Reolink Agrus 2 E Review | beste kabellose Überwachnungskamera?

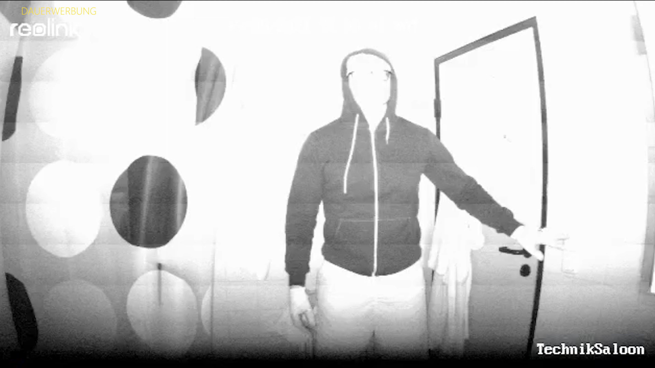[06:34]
Und vielleicht seht ihr das schon bereits in meinem Test. Es ist stockdunkel und ich sehe trotzdem noch alles. Zwar in schwarz-weiß, aber es reicht vollkommen aus, um zu erkennen, was da draußen vor sich geht.